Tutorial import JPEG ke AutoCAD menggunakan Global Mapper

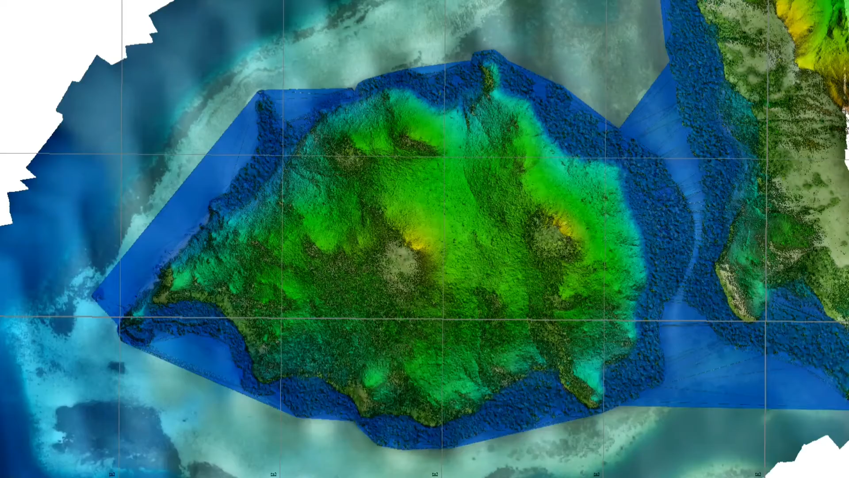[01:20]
digital terrain map ya, jadi kelihatan pulau ini konturnya seperti apa. Lalu kita juga punya data kontur.